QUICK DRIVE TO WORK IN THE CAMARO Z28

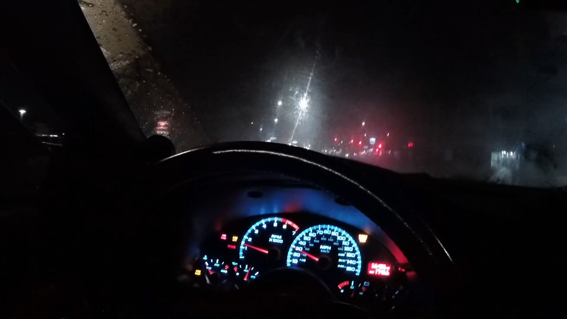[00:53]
All right, guys, I don't have an AC or heater or whatever, so I might get frosted or whack. Like, I don't, that shit don't work, so I literally, like, I have to wipe my fucking windshield all the time. Oh, my God, dude, this car is, like, so loud just to go anywhere,
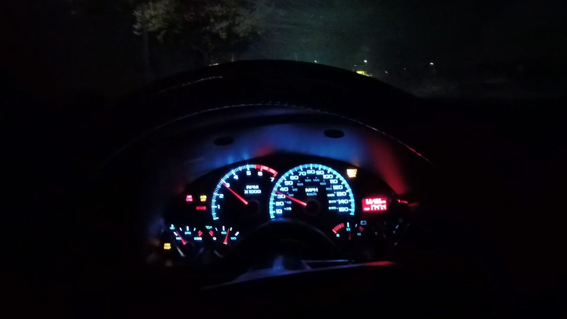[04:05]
I mean, the car sounds good, though, because it has a full Cookx exhaust. So, it's Cookx, uh, headers, cat-less, um, uh, what's it called, uh, long tube headers. Um, full Cookx exhaust all the way, uh, cat-back, too. So, it does sound good. It just, uh, so the heads and cabs, man, it's really loud.
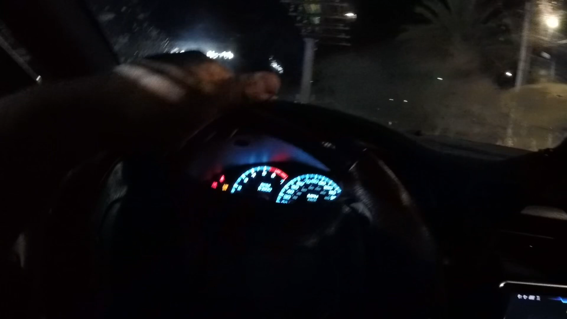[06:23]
Man, luckily, it's early right now that I would turn green again.
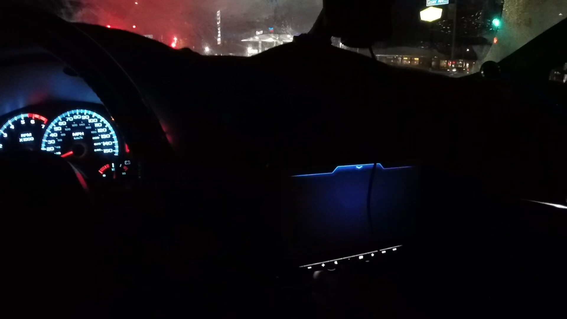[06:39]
Also, too, on this car, I have a little gap cam installed. So, whenever we're doing a run right here, you don't want to end up on the screen.
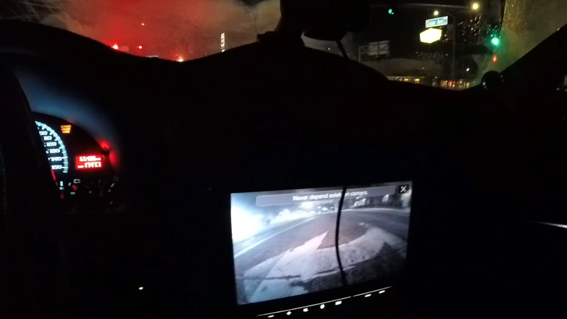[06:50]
I think it's, when I used to run the basic car a little bit more often, I never really recorded. But, uh, but I also want to have, like, a little bike compilation of that shit.